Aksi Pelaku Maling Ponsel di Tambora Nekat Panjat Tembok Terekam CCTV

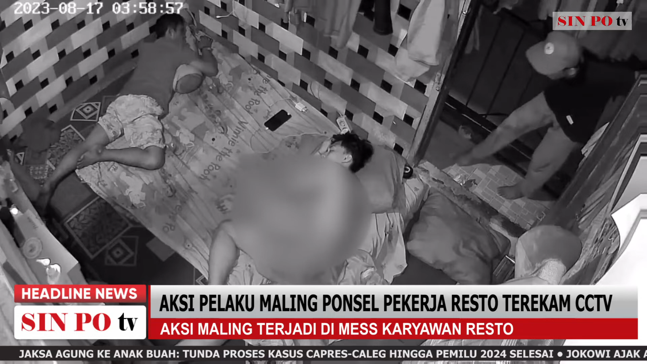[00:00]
Dari sejumlah rekaman kamera CCTV yang ada di lokasi kejadian, merekam detik-detik aksi nekat pelaku pencuri telepon genggam di sebuah mes karyawan resto yang berada di pemukiman padat penduduk Jalan Kali Anyer 6, Tambora, Jakarta Barat.